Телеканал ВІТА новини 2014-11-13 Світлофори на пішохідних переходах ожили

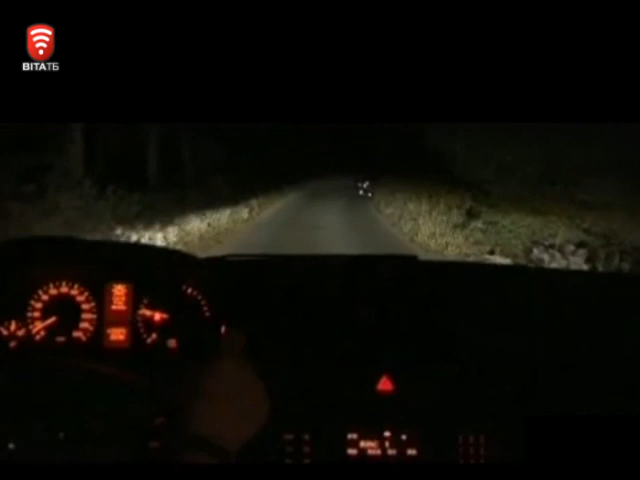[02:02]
Флікери відбувають світло, тож пішоходів видно навіть в темну ніч. Приближніми світлі фар за 130-140 метрів, при дальньому майже за пів кілометра. А за статистикою інспекторів, найбільше ДТП з пішоходами трапляється саме у вечірній час.